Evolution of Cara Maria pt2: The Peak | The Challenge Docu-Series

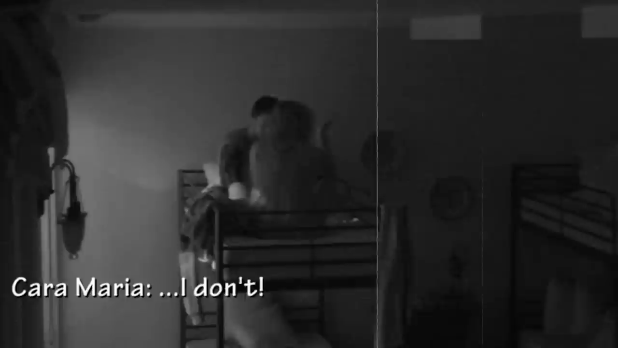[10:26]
as we can see in a surveillance footage of her talking to cousin Jamie about her relationship with Abram.